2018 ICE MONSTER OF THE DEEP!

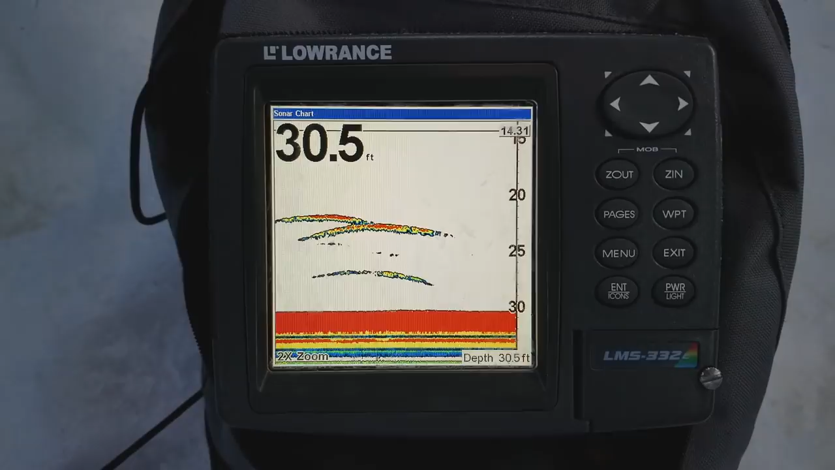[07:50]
On screen: depth 30.5 ft
Odd. Not sure if those are sturgeon or not, but they're pointing down, which is good.